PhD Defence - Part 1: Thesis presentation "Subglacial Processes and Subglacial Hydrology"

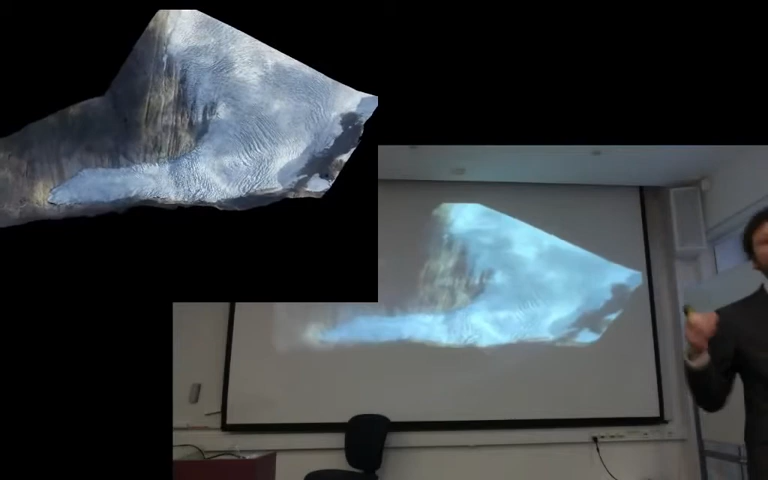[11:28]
There is lots of melt every summer, lots of precipitation.
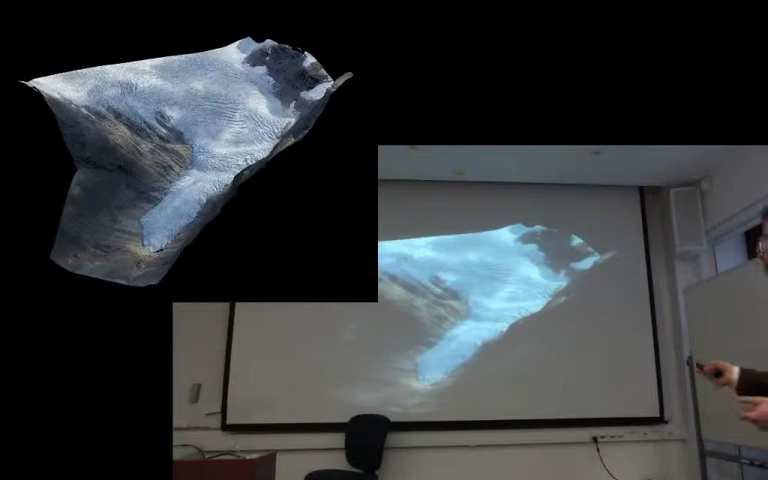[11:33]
And what's happening is the rock tunnel is actually below this point, below 200 meters of ice. So that you get a feel of it, I drew this sketch.
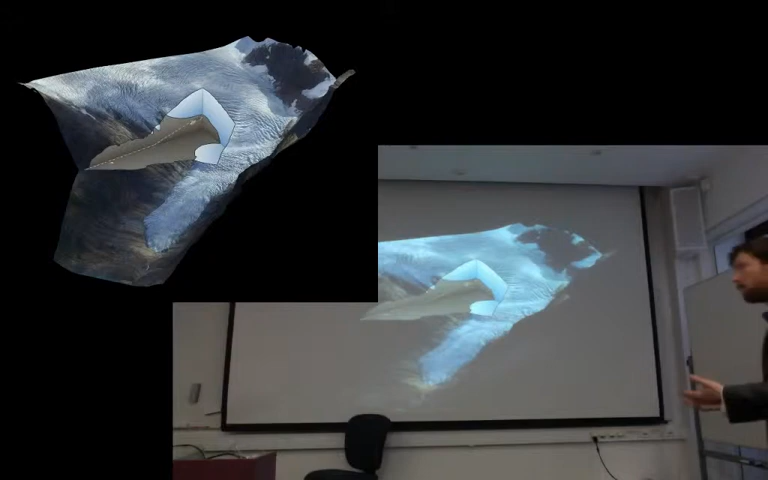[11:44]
And here, so you have the tunnel network. And here we get the connection, the access to the glacier base. So that's my PhD.